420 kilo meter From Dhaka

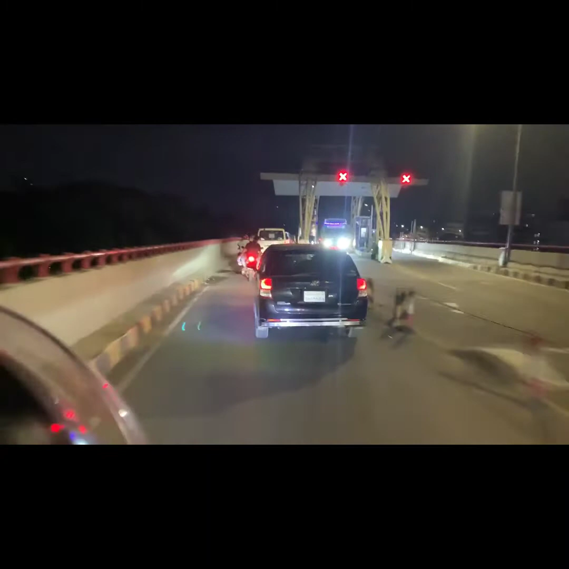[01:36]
Hi everyone, just কাঁচপুর ব্রিজ থেকে ক্রস করছি আমরা, সাথে আমাদের আছে আছে বিন্দু ভাই,
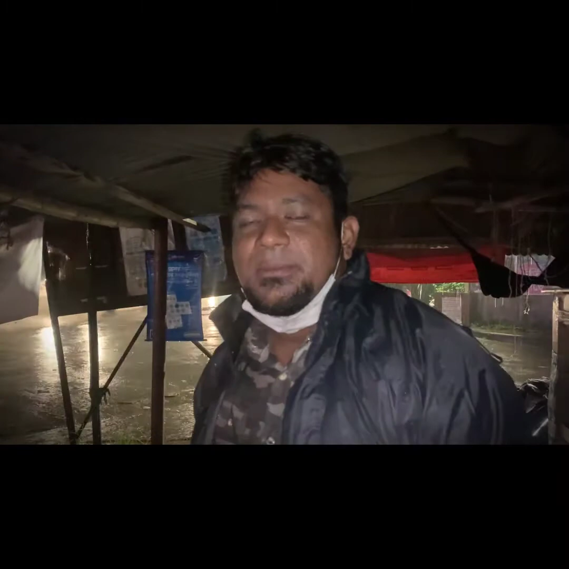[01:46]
এবং হঠাৎ মানে 2 সেকেন্ডের মধ্যে বৃষ্টি নেমে গেল গা,
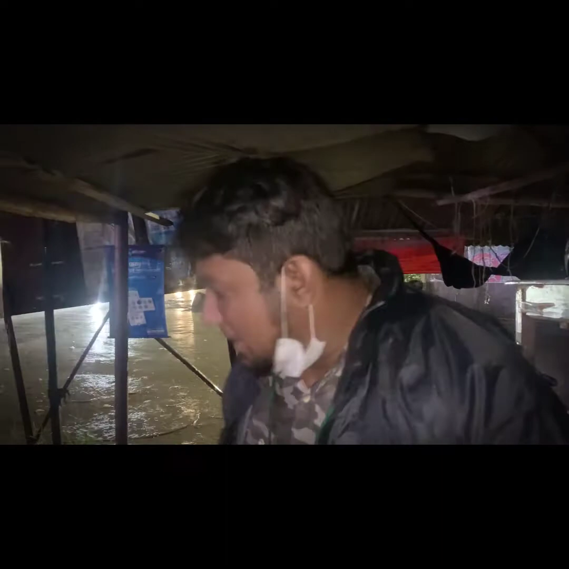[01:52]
তো আমরা একটা জায়গা দ্বারা আছি, যে জায়গাটার নাম আসলে জগন্নাথ সম্বন্ধ, ভিডিও চেস করে নিলাম আমরা। ইনশাল্লাহ বৃষ্টি একটু কমলে রওনা দেবো।
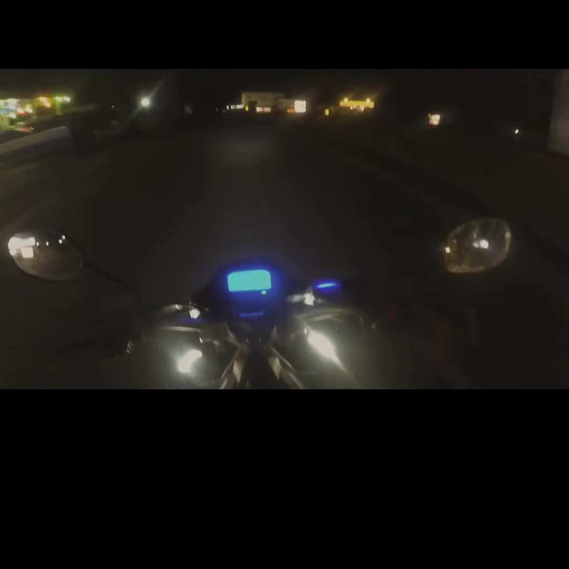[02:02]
হ্যালো এভরিওয়ান, আমরা বর্তমানে দেবীদ্বার ক্রস করলাম কুমিল্লা, এখান থেকে 12 কিলো।